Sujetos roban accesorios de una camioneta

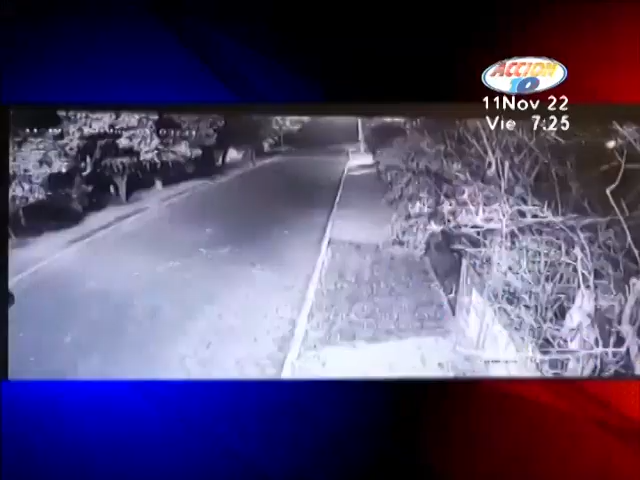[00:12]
A eso de la una de la madrugada de este jueves,
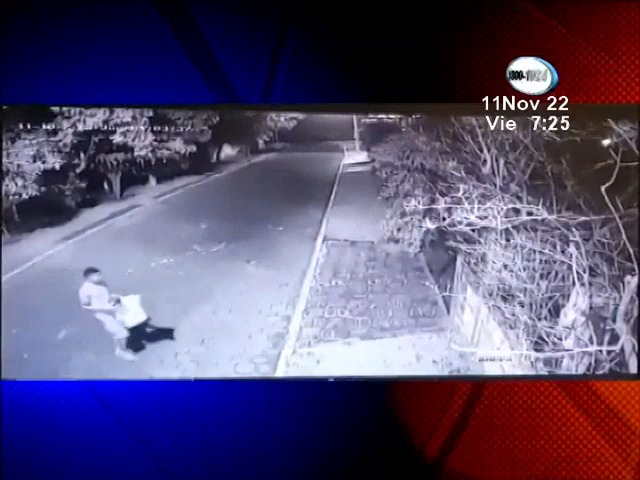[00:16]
cámaras de seguridad grabaron el preciso momento en que un sujeto aún de identidad desconocida
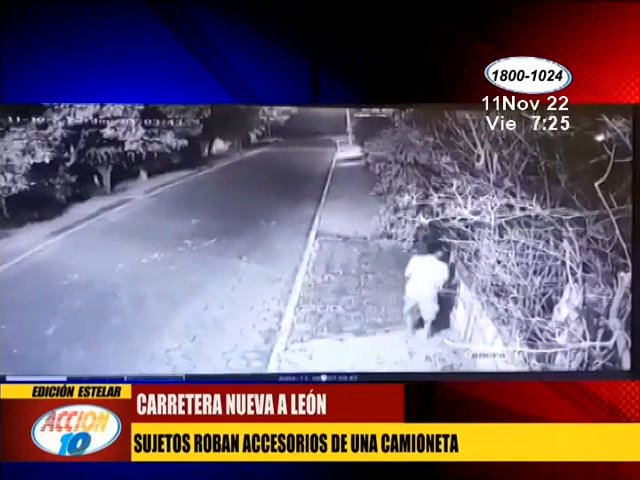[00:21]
entra a una vivienda ubicada en el kilómetro 10 de la carretera Nueva a León. En el video se puede observar que el hombre portaba un saco blanco en sus manos, el cual utilizó para depositar el stop que había sustraído de una camioneta que se encontraba parqueada dentro de la residencia.